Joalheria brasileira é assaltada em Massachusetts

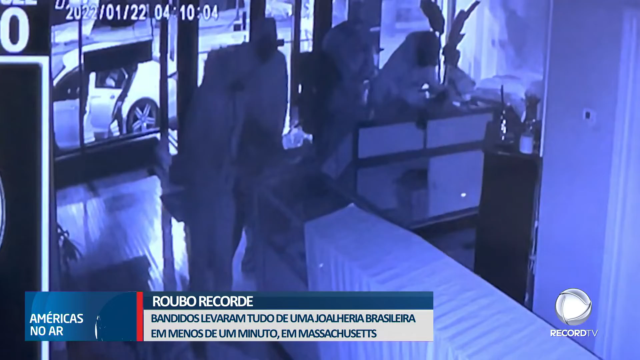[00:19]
Cinco homens encapuzados arrombaram a porta da joalheria e levaram tudo que viram pela frente. Toda a ação durou cerca de um minuto e meio. Os ladrões entraram por esta porta e acessaram essas vitrines,